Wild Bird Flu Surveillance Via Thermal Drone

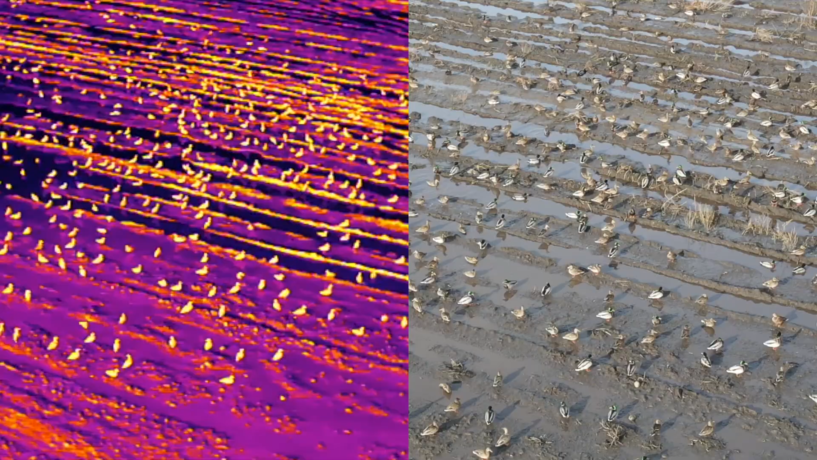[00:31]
of birds in distress and specifically birds with higher than normal temperatures.
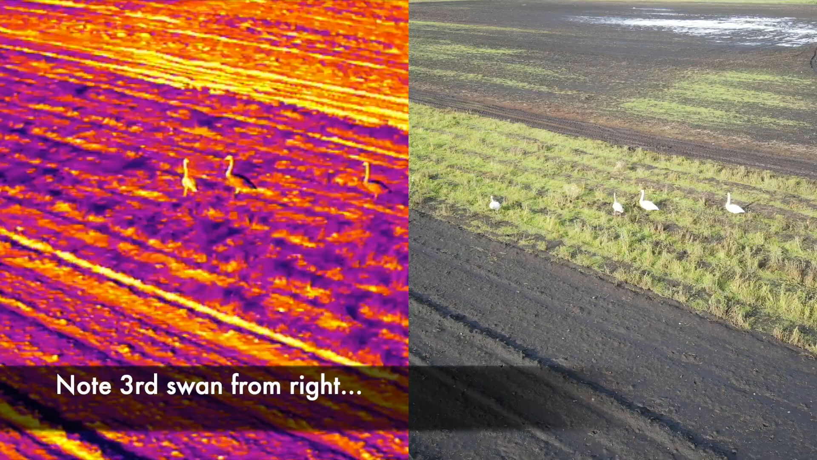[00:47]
normal temperature reading and you can see the one there
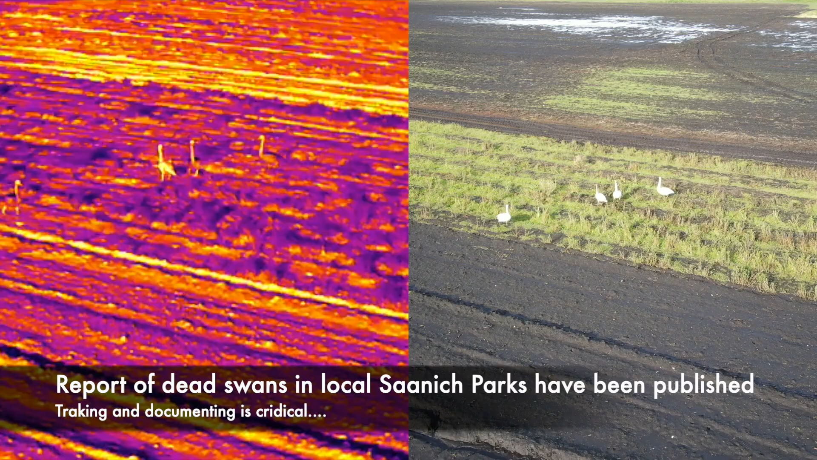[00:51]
on the third from the right has
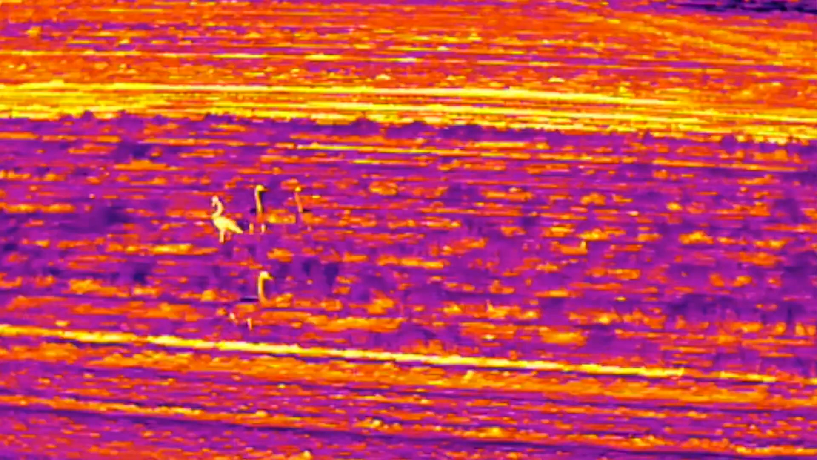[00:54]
a higher emissivity
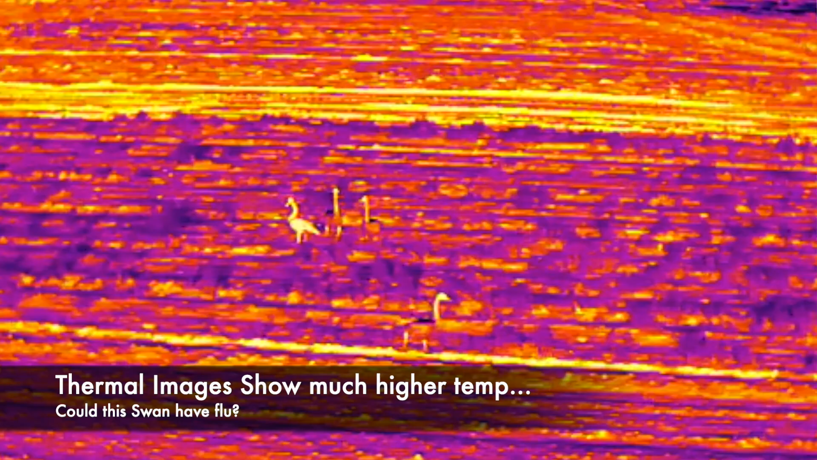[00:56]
which means it is radiating more heat than the other ones.
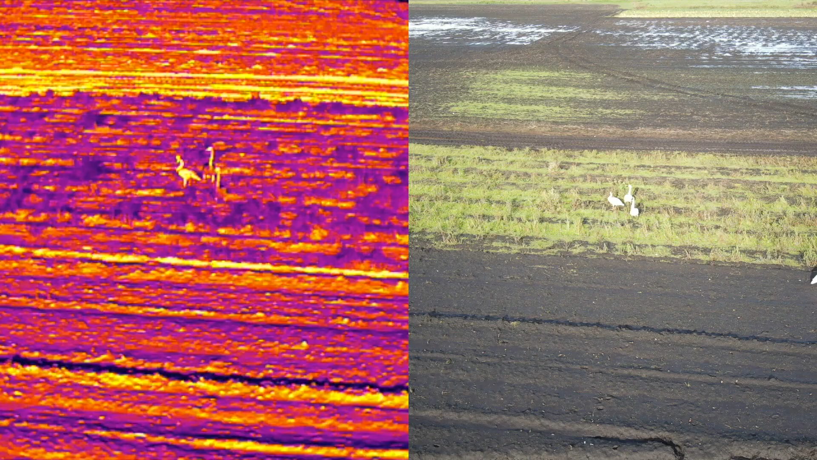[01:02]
Now could this be a trumpeter swan with a fever as a result of the avian flu virus?
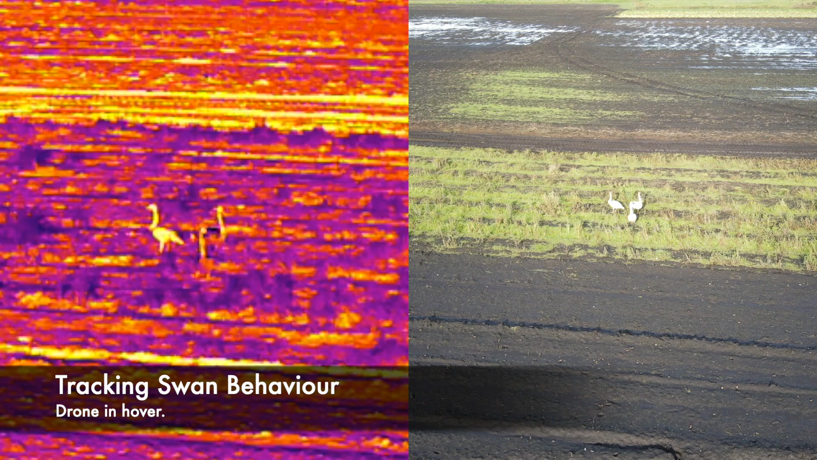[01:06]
That I can't confirm for sure but
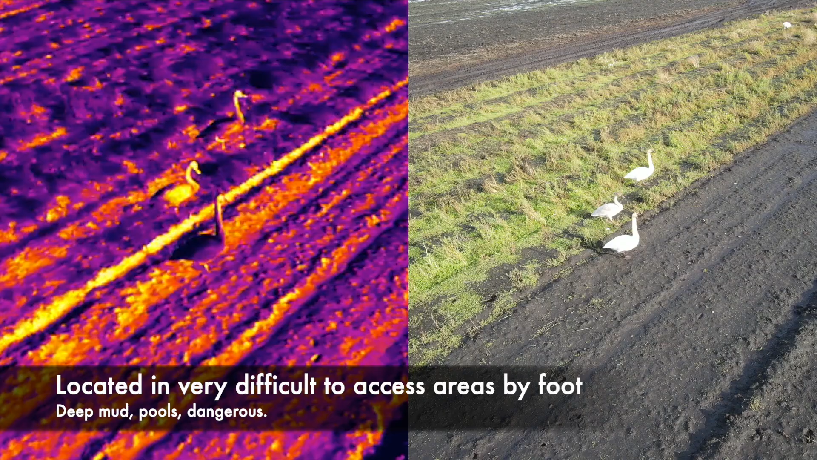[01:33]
and here we're just standing by and just monitoring the behavior of the swan and to see if it's behaving abnormally and here it seems to be walking fine.
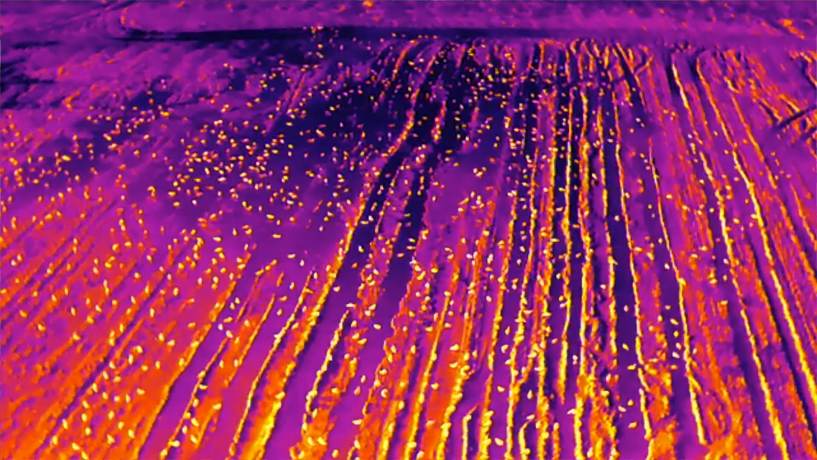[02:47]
Although our primary mission was just focusing on thermal we did not see any deceased birds or carcasses on this mission.